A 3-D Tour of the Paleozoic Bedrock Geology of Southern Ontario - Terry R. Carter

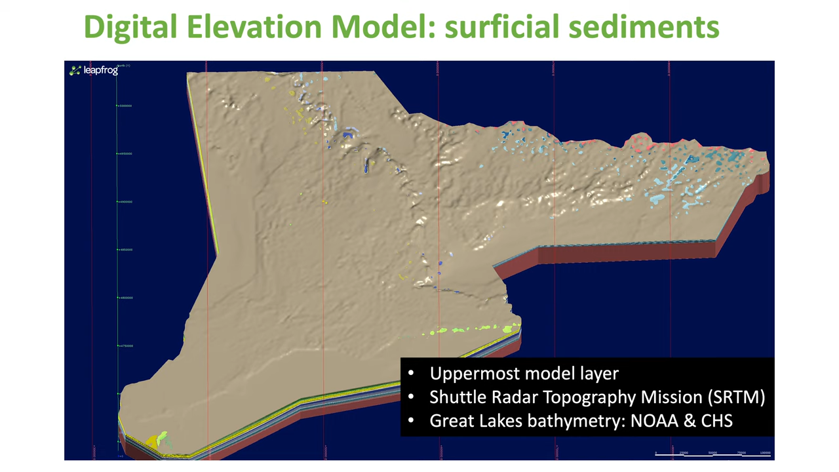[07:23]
The shuttle radar topography is on this surface and that's from the SRTM dataset. If we pull off, so all the layers can be turned on and off.